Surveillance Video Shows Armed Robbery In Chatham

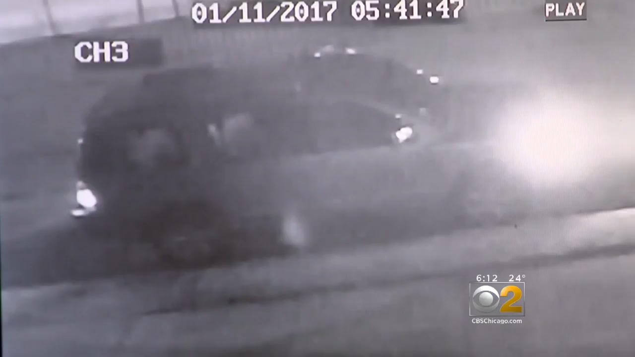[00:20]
AFTER PUTTING SOME THINGS IN THE BACK SEAT, HE'S APPROACHED BY A MAN POINTING A GUN RIGHT AT HIS HEAD. I PUT MY HANDS UP WHEN HE GOT CLOSE TO ME AND HE PUT THE GUN TO MY HEAD AND TOLD ME, GET OUT OUT OF MY HUSBAND, GET OUT OF OUT. BOWERS SAYS THE MAN GETS HIM TO THE GROUND, THEN... I SEE ANOTHER SAILING WITH EVEN A BIGGER GUN COMING TOWARDS ME. THE TIRADE OF EXPELTIVES WITH THE GUN POINTED AT BOWERS HEAD CONTINUES. HE'S TOLERATED AS HE'S TELLING ME THIS, GET OUT OF MY HUSBAND, GET OUT, I'M GOING TO KILL YOU, I'M GOING TO KILL YOU, WHAT YOU GOT,